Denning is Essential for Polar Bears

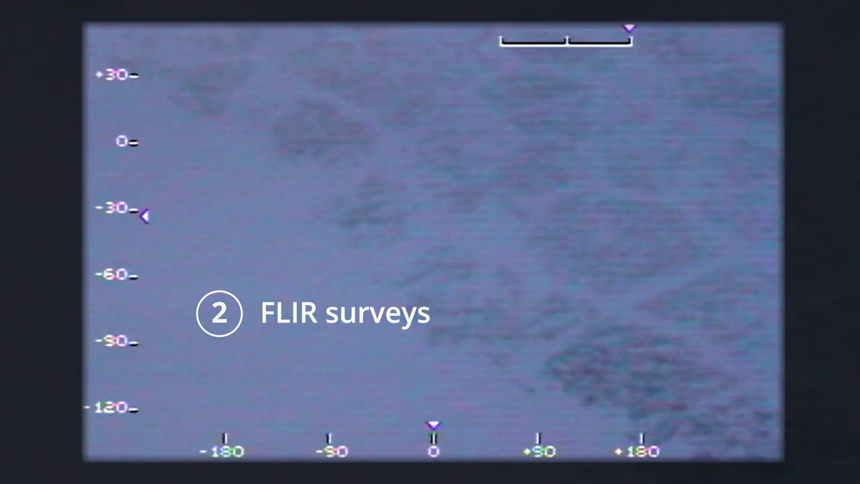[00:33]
surveys used to locate and protect maternal dens
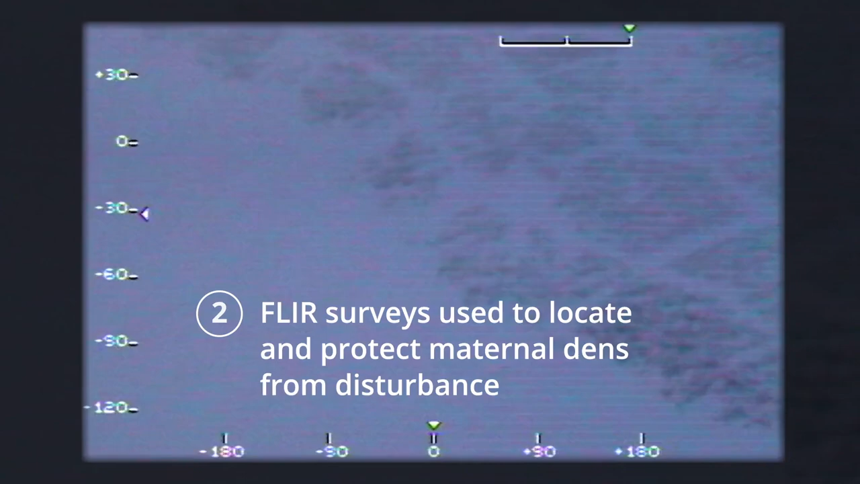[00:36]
from disturbance have been missing over half of the polar bear dens known to be within surveyed areas.
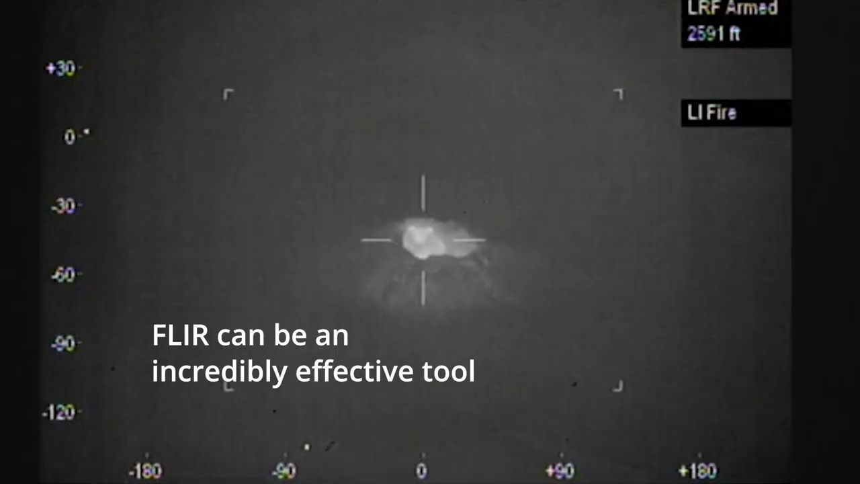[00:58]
FLIR can be an incredibly effective tool for research when conditions are just right.